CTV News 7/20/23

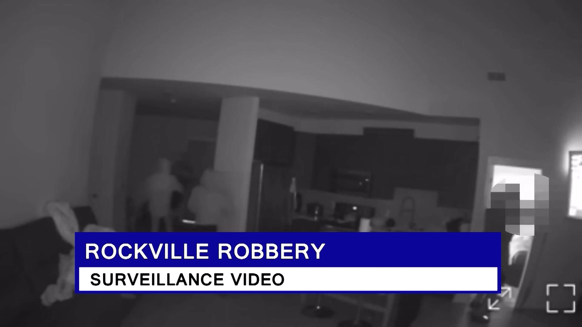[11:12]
pulled out guns in the parking garage of an apartment building on Key West Avenue on early Monday morning. The suspects stabbed the victim, and as you can see in this video, zip tie his hands behind his back.